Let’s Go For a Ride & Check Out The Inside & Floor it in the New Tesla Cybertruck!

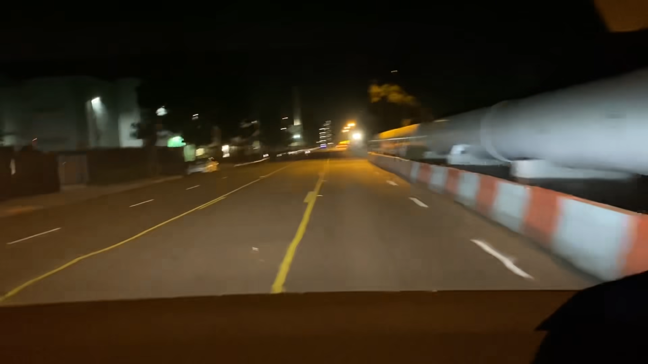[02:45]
it just slopes down way ahead guys this is a star i can't reach the front of the glass look at that
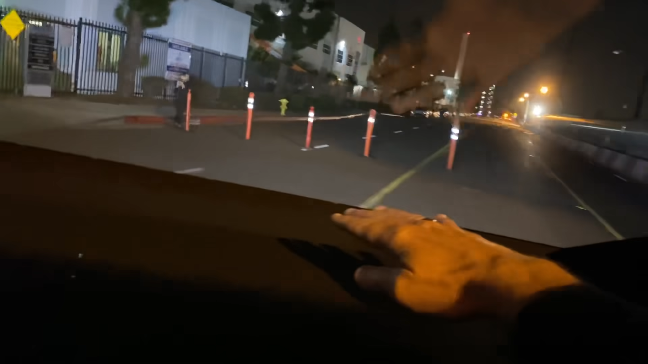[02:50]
i cannot reach the front of the glass it is